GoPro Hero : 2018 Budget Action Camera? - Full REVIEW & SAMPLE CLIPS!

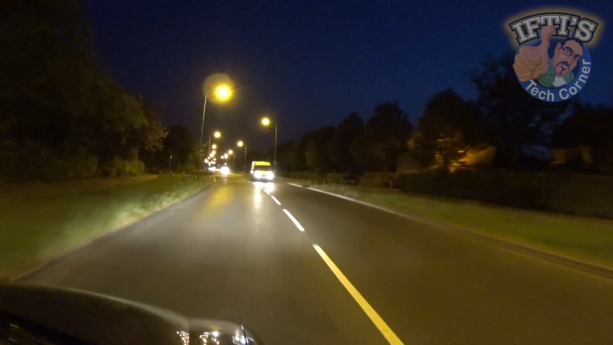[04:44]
Low-light capture isn't brilliant either, although we should expect that by now considering that's part of the parcel with such small sensors. Despite the cut-down features and lack of advanced options though, the overall handling of the Hero 2018 is as good as the Hero 6 Black.